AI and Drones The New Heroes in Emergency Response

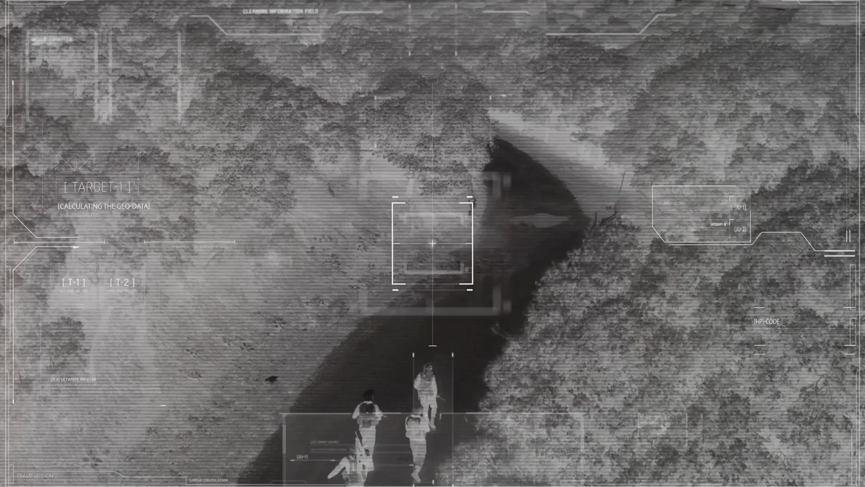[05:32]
Equipped with advanced computer vision and thermal imaging capabilities, it could scan large areas quickly, effectively, and tirelessly.
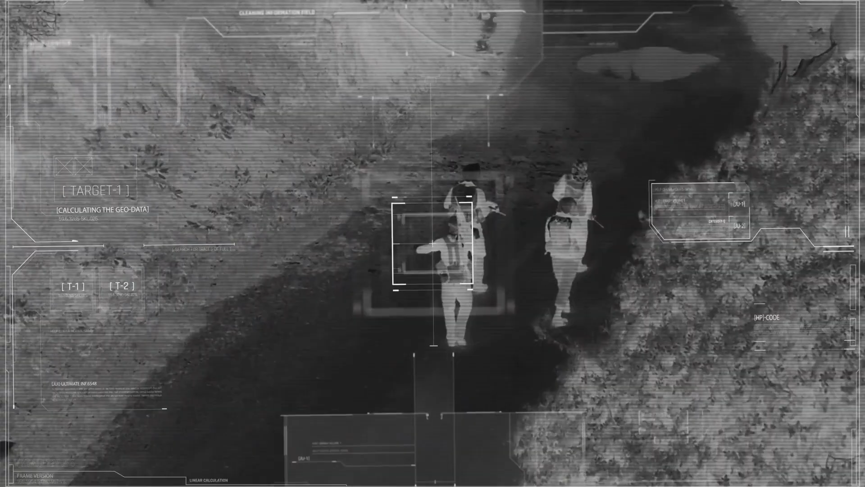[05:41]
The drone soared across the expansive landscape,
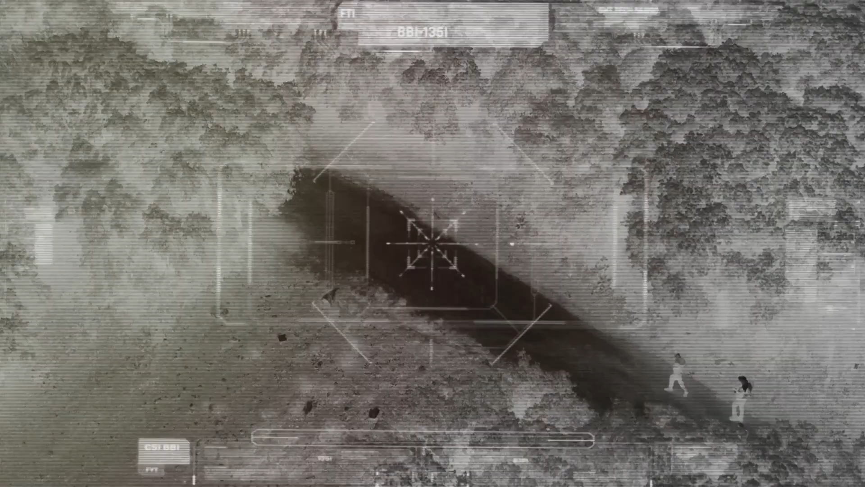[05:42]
its onboard AI processing massive amounts of data in real time.
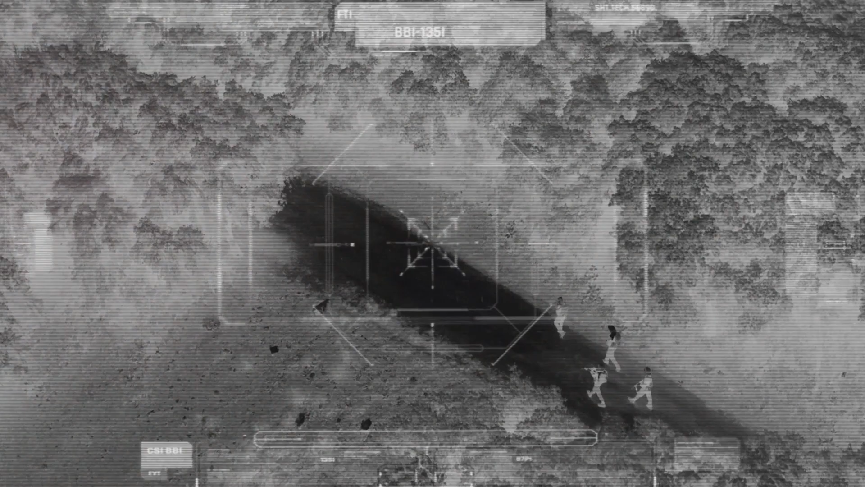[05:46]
It wasn't just searching, it was intelligently looking for signs of human life.
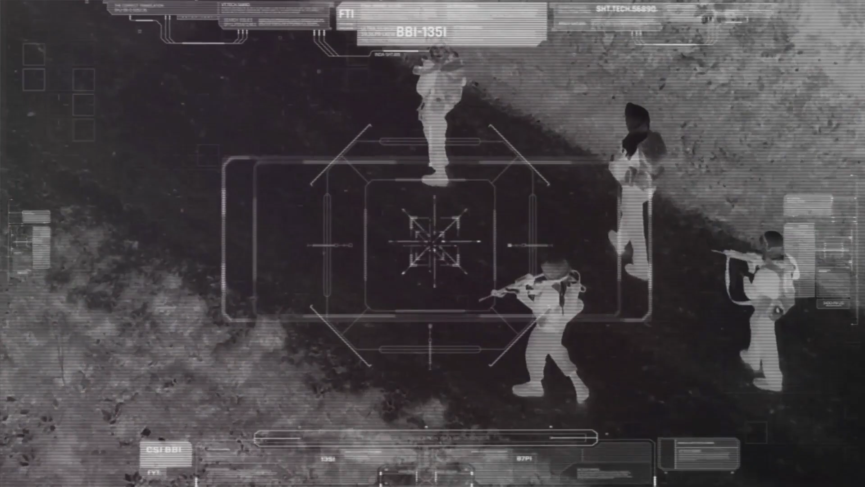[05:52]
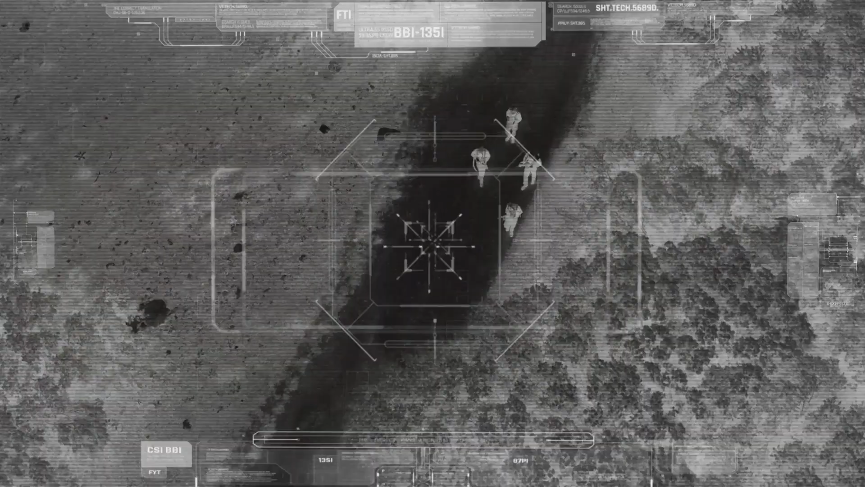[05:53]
In this case, the drone's thermal imaging picked up a heat signature that matched a human's.
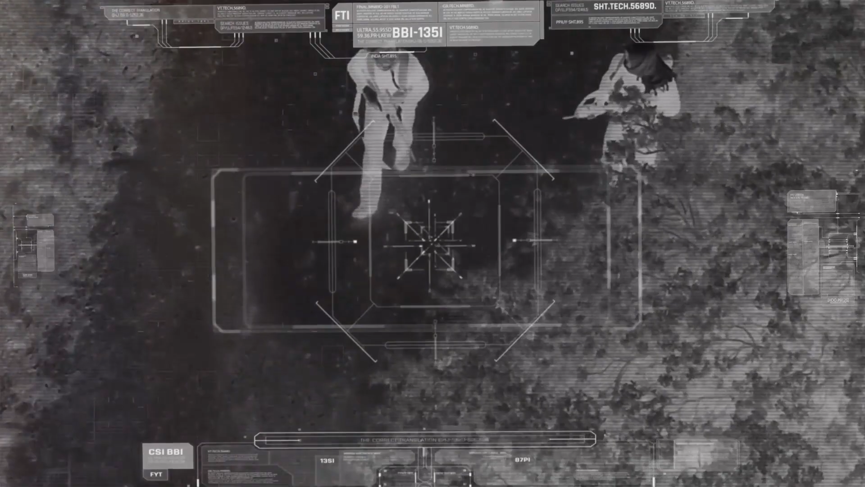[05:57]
The AI quickly analyzed the data and determined the likelihood of the object being the missing man.
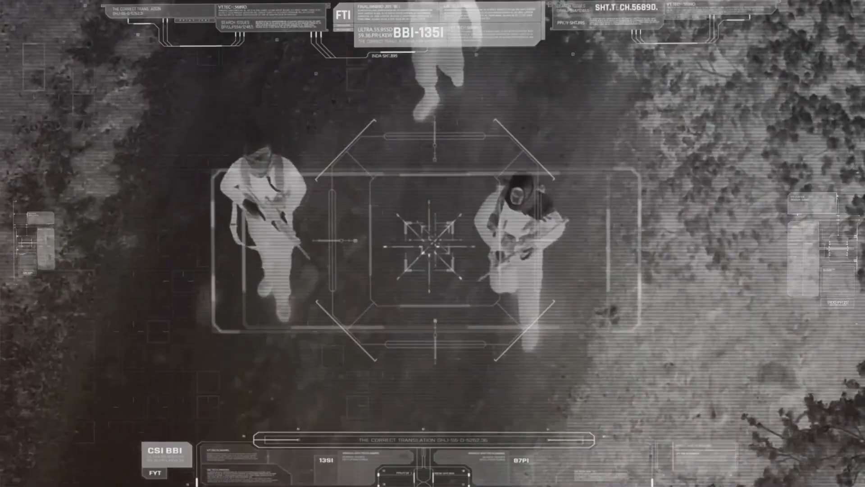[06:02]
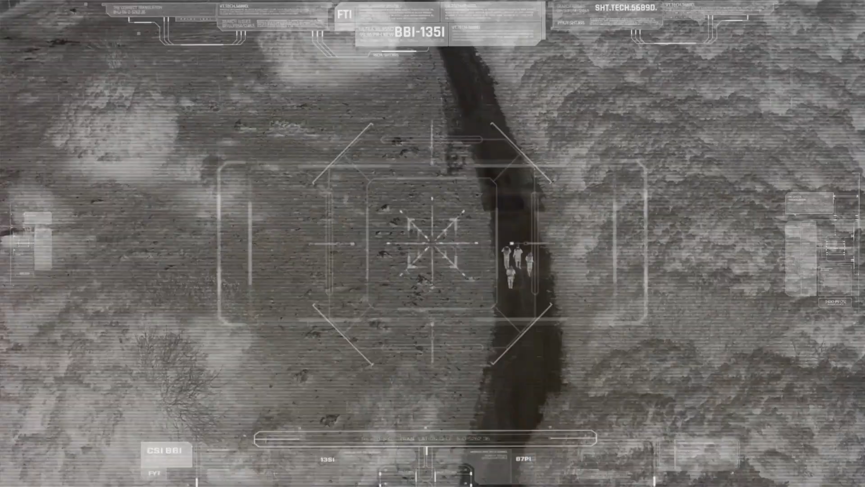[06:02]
As it turned out, it was him.
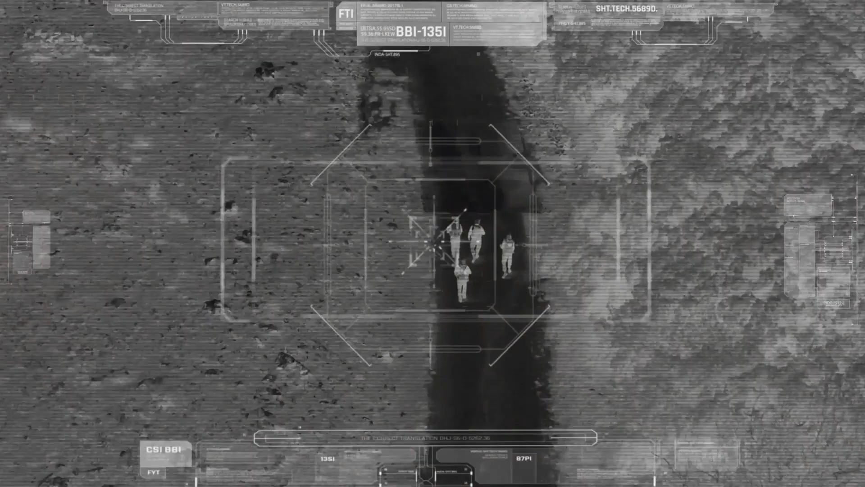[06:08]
The drone had found the missing man in an area difficult to access by foot or vehicle, and a rescue team was promptly dispatched.